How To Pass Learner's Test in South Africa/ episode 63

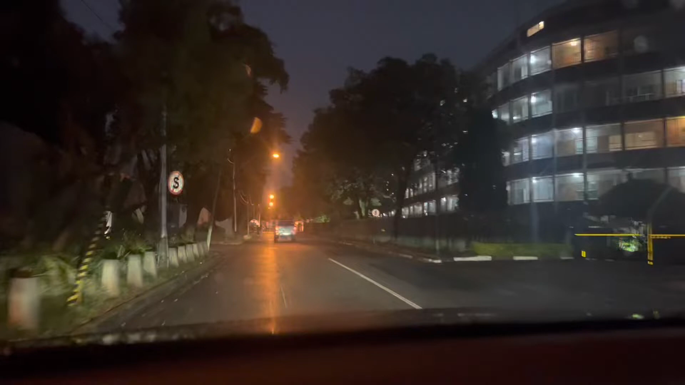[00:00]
Hello, hello guys. I am Zachariah, the ghostwriter. Let me talk about this road sign. Stopping prohibited or no stopping.